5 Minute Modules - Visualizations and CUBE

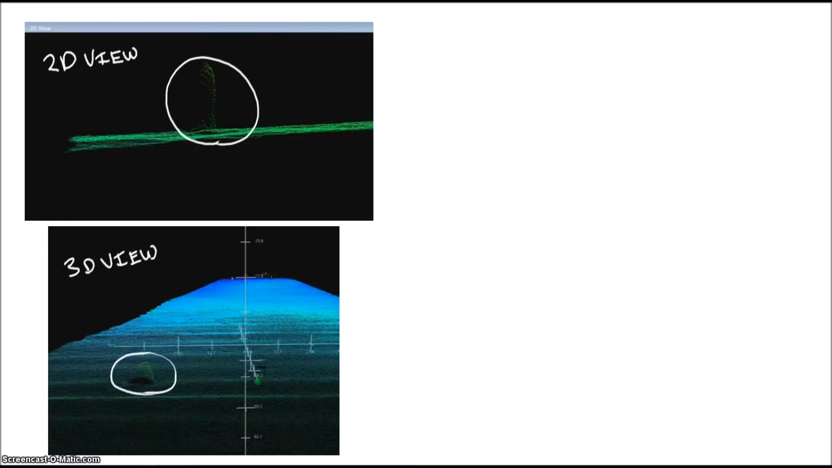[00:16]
Is that lump a real object or is it an issue with our data caused by bad see states or faulty equipment?